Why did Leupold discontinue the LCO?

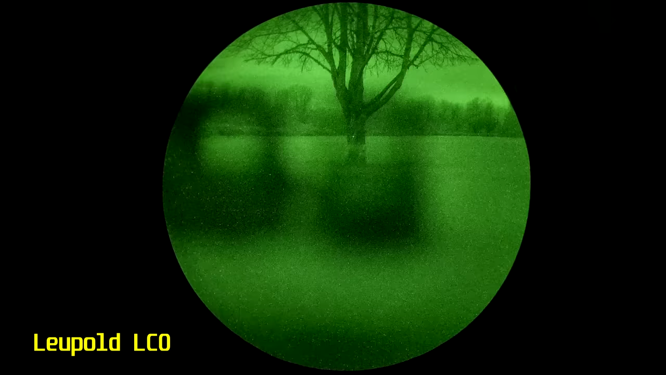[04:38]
The bigger problem is that the NV brightness settings are not well-spaced.
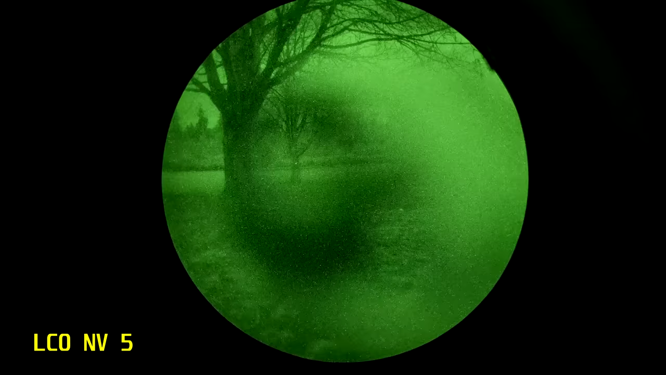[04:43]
The LCO has five settings that work very well in extremely dark conditions, but no settings that work well in mixed lighting.
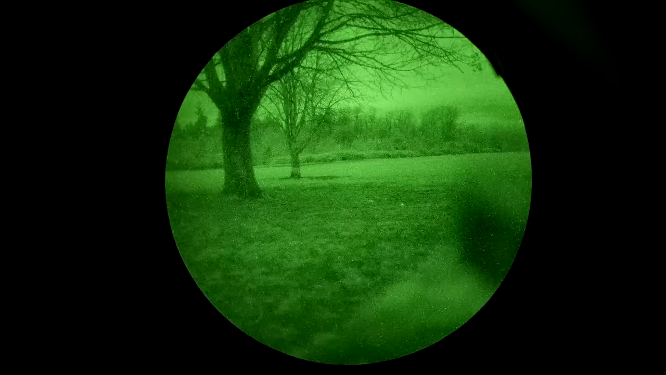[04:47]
The five NV settings are all way too dim, and the lowest daylight setting is usable but blooms pretty badly. Compared to a Holosun HS515 GM that has a good spread of intensity across its four NV settings, the LCO is pretty lackluster.
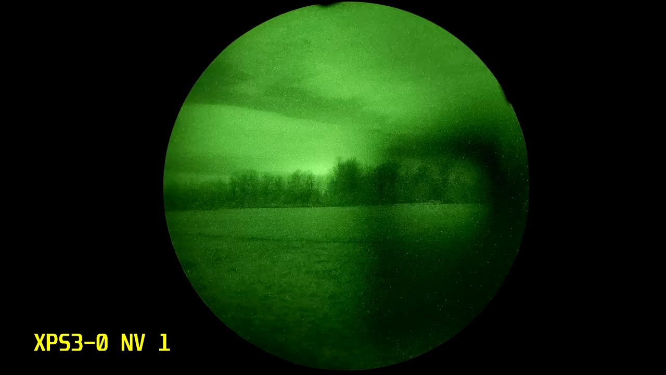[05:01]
Honestly, the LCO performs worse under NV than either version of the Delta Point Pro.